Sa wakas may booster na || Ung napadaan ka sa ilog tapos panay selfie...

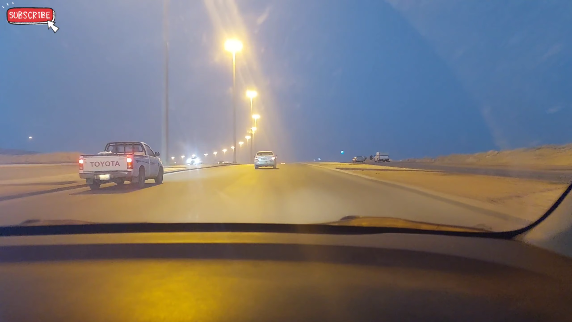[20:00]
Dito banda sa ano lang. Lawak ng ano niyan, parang parking ano, parang.